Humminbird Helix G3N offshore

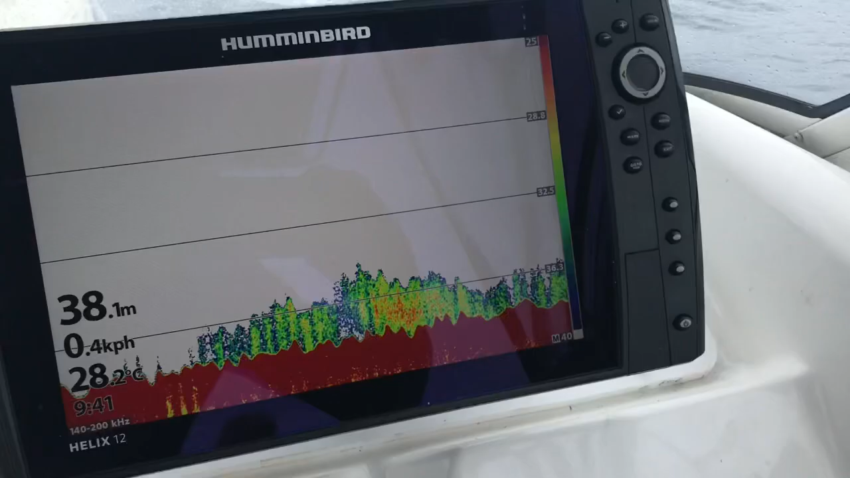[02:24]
On screen: depth 38.1 m, water 28.2°C
We're on some good looking ground there. Annabelle. There, there. And it's got a monster. Not really the size of that nanny. Maybe every part it's probably 12 or 13 kilo I reckon.
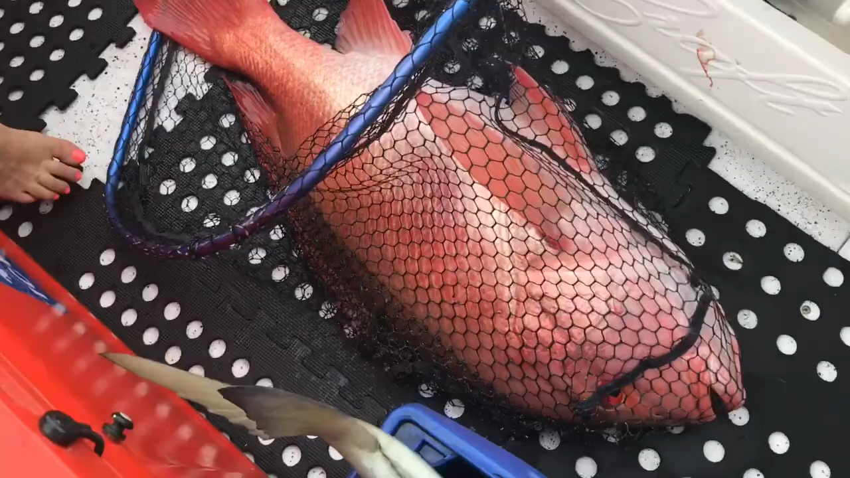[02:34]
Couple of cave here there.
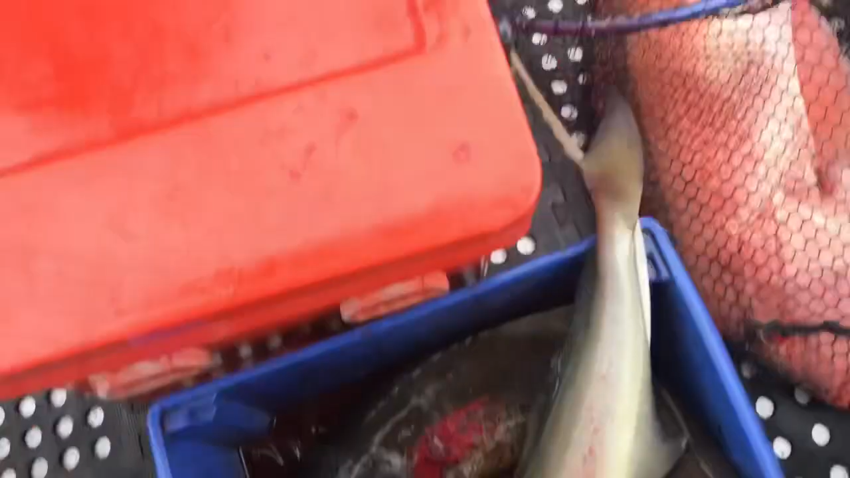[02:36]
There you go. Fishing on. I'm glad.
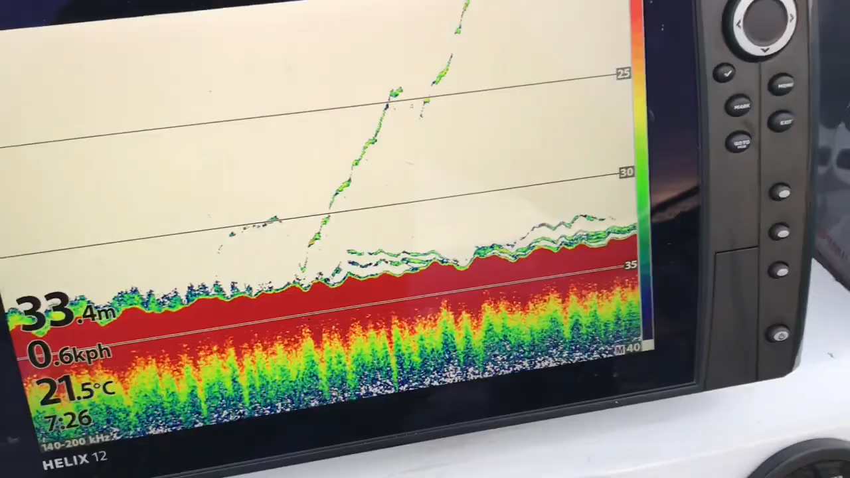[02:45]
On screen: depth 33.4 m, water 21.5°C, speed 0.6 km/h
D3. Yeah, that's red. Is it a red? Yep. Sure is.
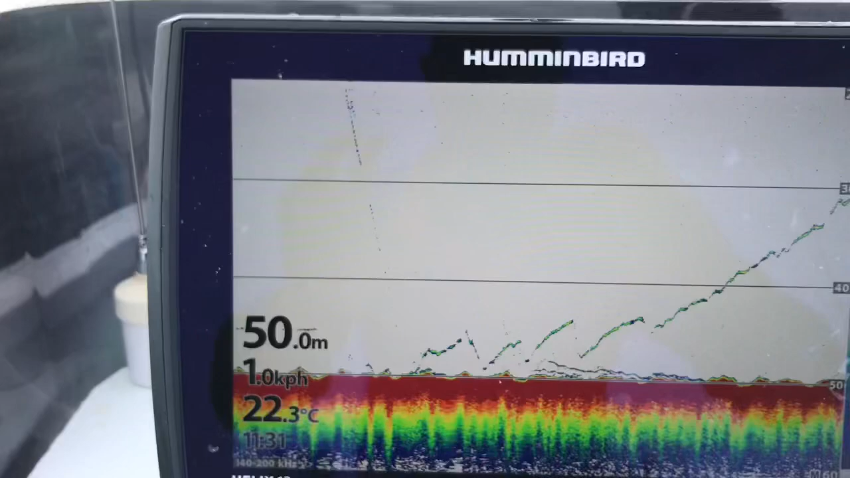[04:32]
On screen: depth 50.0 m, water 22.3°C
Hummer G3. See where he's hooked him. Fought him along the bottom there.
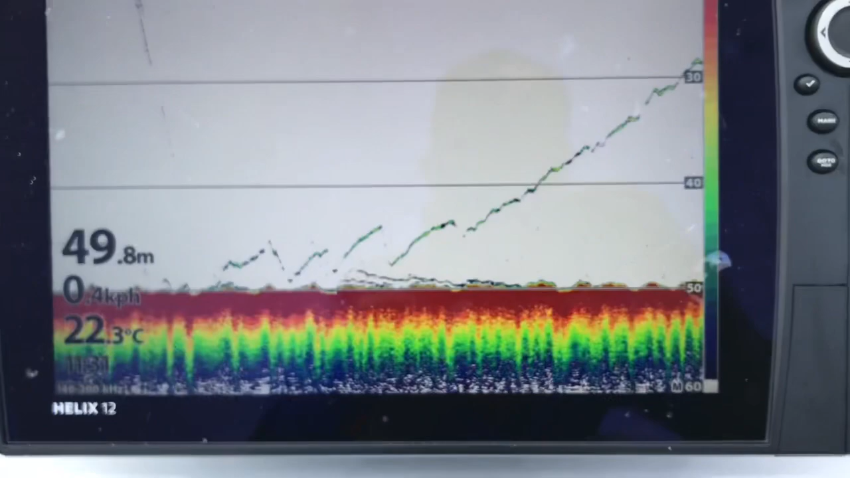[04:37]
On screen: depth 49.8 m, water 22.3°C
And he's on his way up. What are you calling? I'm saying Nanny. Nanny. My nice Nanny.
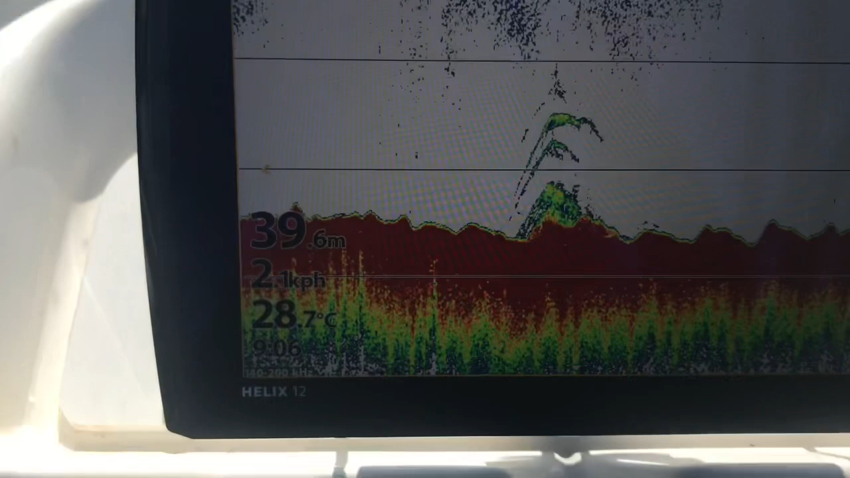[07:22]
On screen: depth 39.6 m, water 28.7°C
G3. That's what it first, looked like when it first found it.
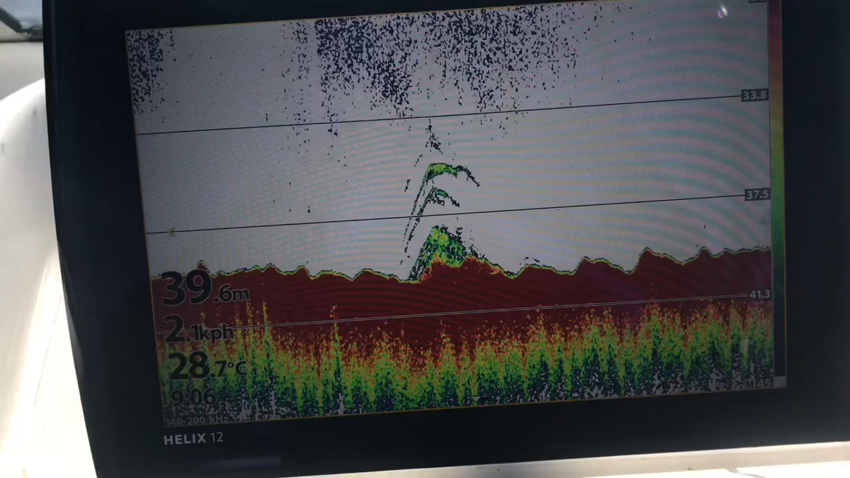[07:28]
On screen: depth 39.6 m, water 28.7°C
A nice big fish sitting on top of it.
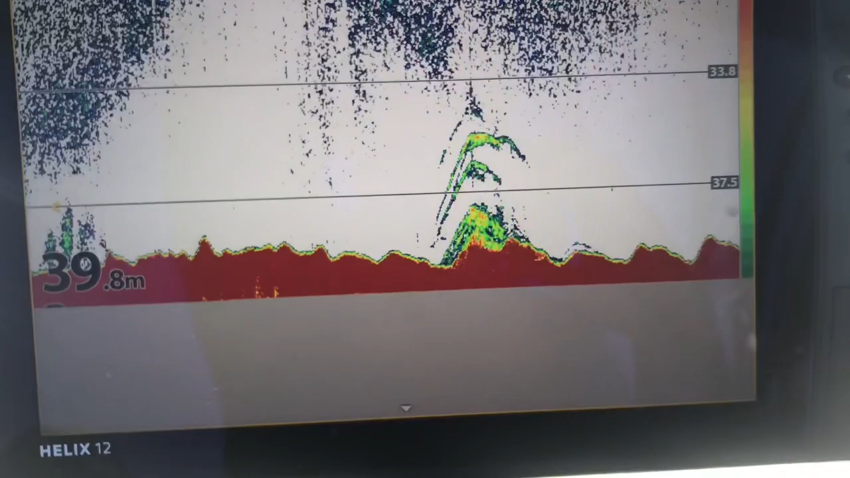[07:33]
On screen: depth 39.8 m
Another little shot of it. And then slow drift across it.
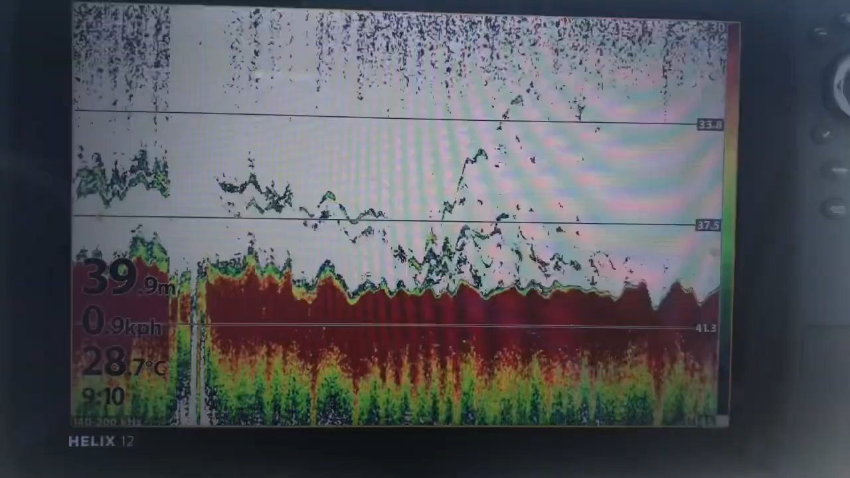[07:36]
On screen: depth 39.9 m, water 28.7°C
Yeah big nanny.
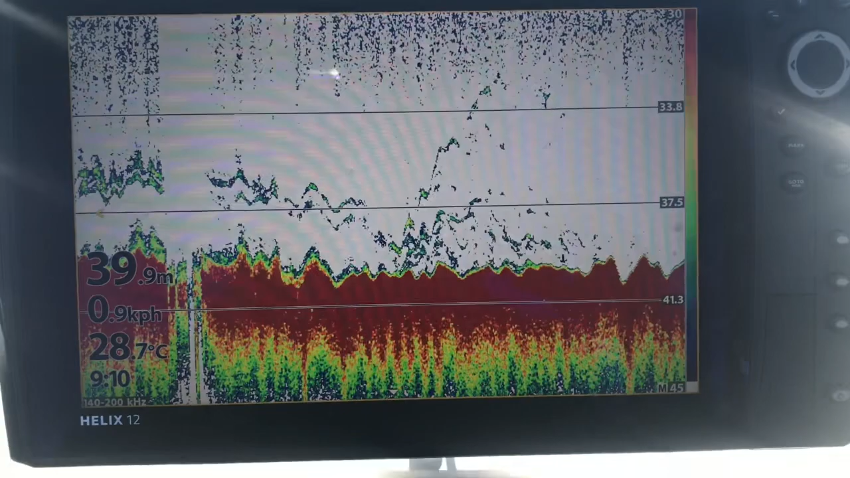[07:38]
On screen: depth 39.9 m, water 28.7°C
Big trout. And then we've just got two cod. That's two drifts on the jigs.